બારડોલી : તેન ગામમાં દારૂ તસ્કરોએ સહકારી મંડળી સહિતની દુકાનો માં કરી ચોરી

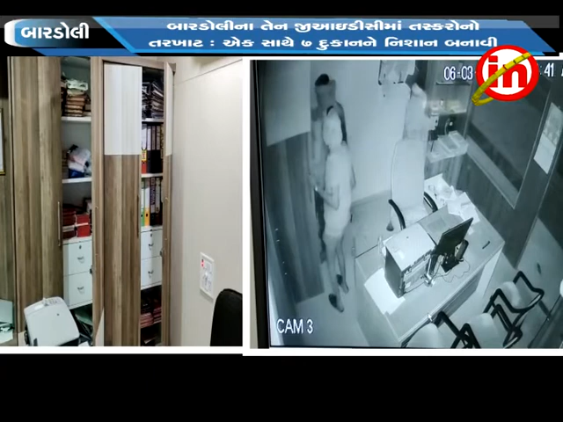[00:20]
वदो एक चोरीनी गटना जियाडी सी मा थी बाहर
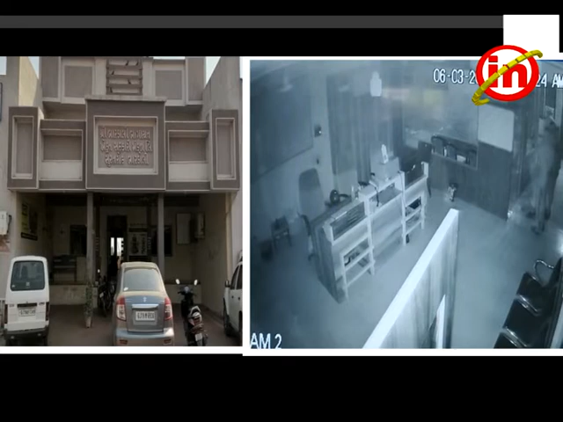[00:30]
आवीश है आने मुख्या ओफिस नो ड्रोवर तोडी 85 अजा रुपया रोकडा नी चोरी करी हा थी बाड मा सिसिती वी मा जे द्रश्यों
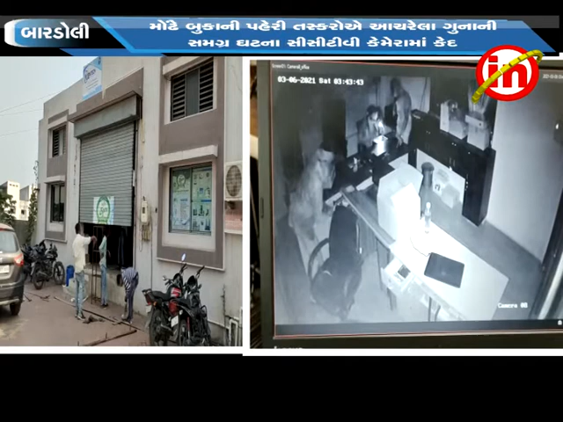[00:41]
देखाईशे ते मुझब बाजू मा जावेली श्री बाडोली बागायत सरकारी मनड़ी मा पन तोड़ फोर करी हा थी जो के पॉलिस चौपड़े मा तो 85 अजा नी चोरी दाखल था ता अनिक तर्क वितर